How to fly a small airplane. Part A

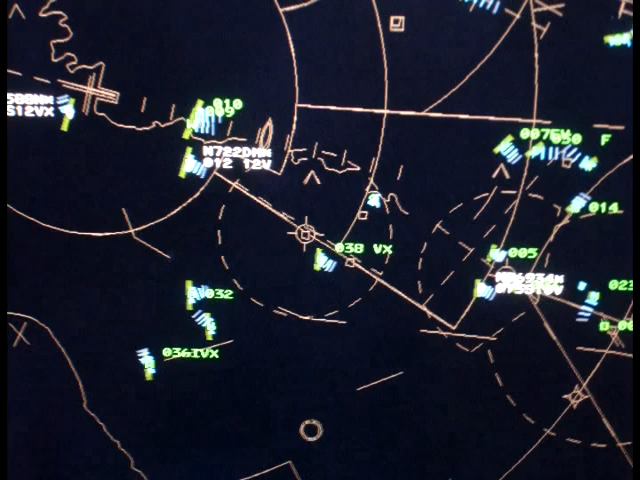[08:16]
And this is the radar screen. Each dot shows the position of one aircraft for spacing,
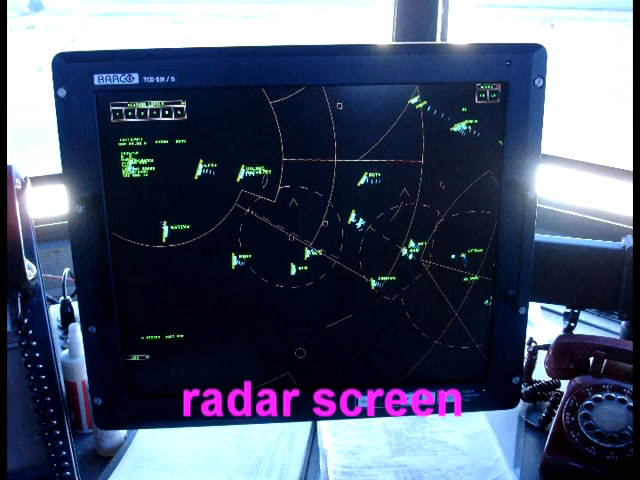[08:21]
for sequence,
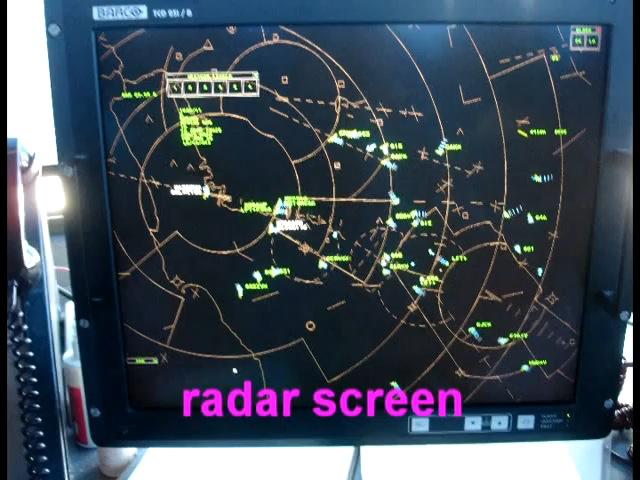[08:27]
so that they don't collide in the mid-air or on the ground.